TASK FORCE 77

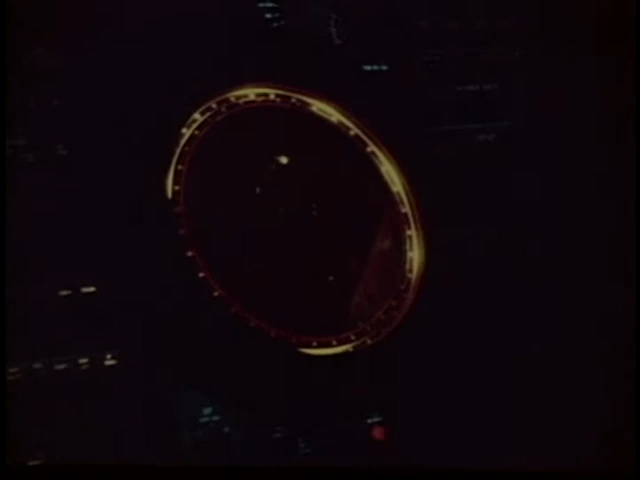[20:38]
and, uh, especially after getting to know several of them personally,
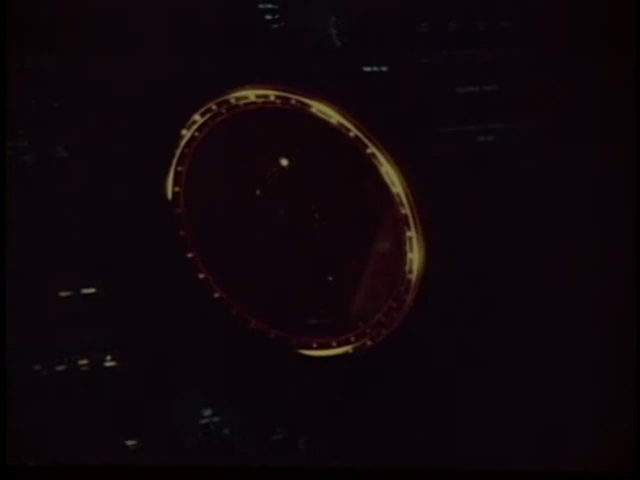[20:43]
after visits to the carrier, and then all of a sudden you have a, uh, pips disappear on you.